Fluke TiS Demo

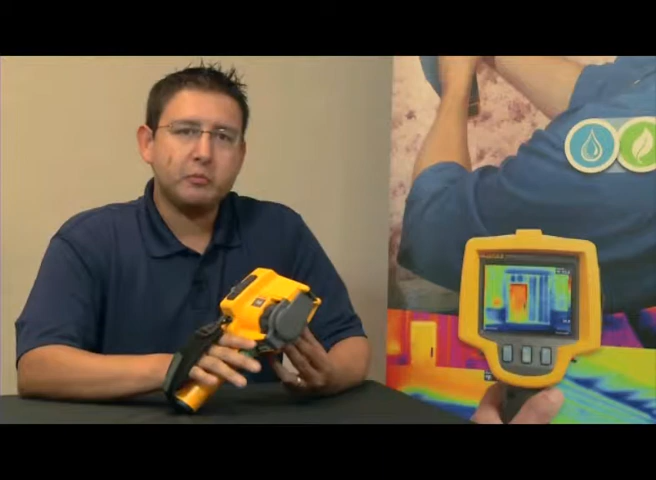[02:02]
SmartView allows you to collect, edit, and analyze images, and more importantly, allows you to create a professional looking report with the click of one button.
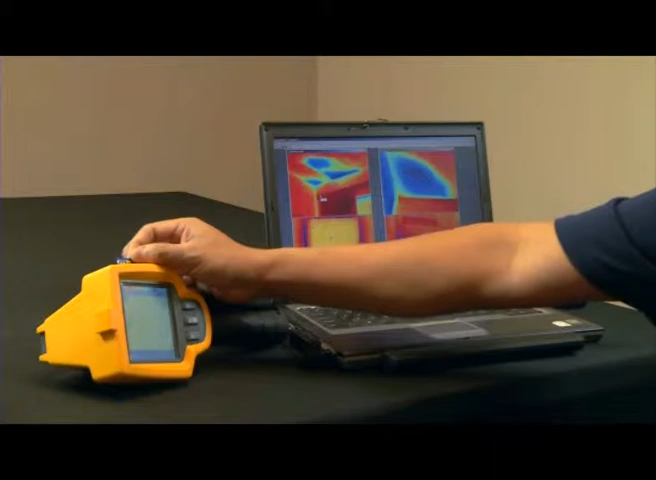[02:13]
Each Fluke TIS StormLamager stores over 1,200 images on the 2GB SD card provided with the camera. Once the images have been imported to the Fluke software package, you then can create individual images and edit each individual image.
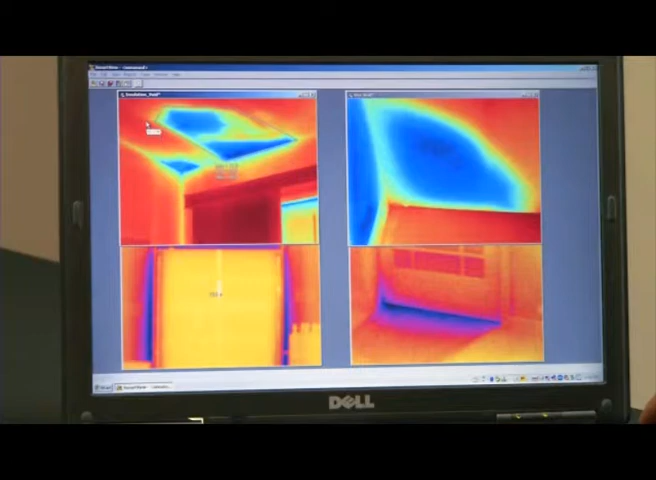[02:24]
Let me show you. Some of the things that you can adjust when the image is in the software is color palettes,
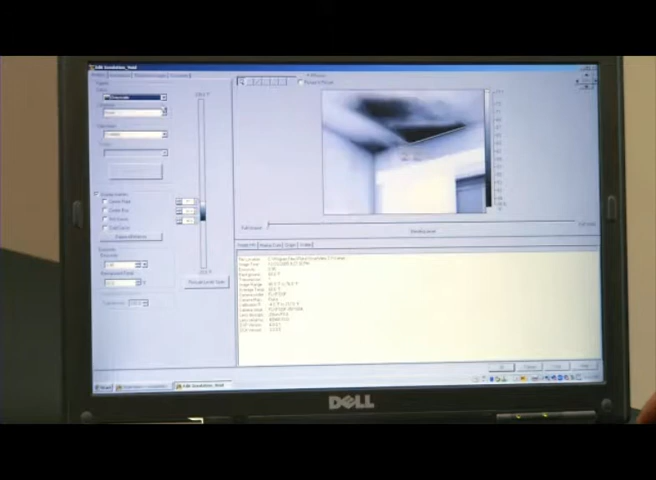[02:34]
your level and span. You can import temperature markers.
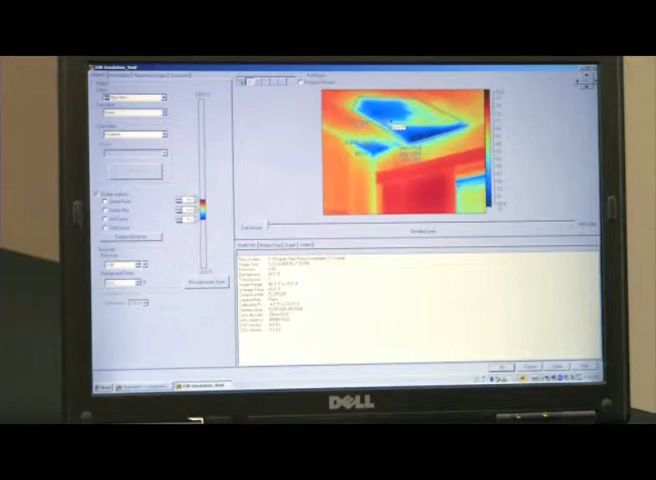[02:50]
And most importantly, with the click of a button, you can create a professional looking report.